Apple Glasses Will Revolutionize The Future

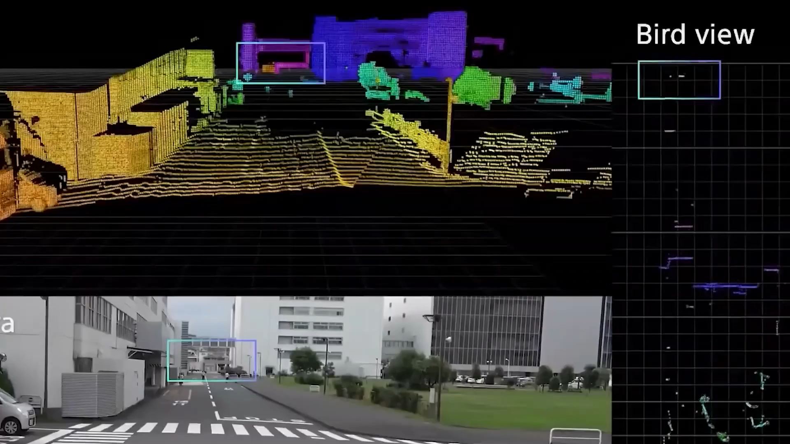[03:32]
LiDAR is used by the sensor to create a 3D map of its surroundings.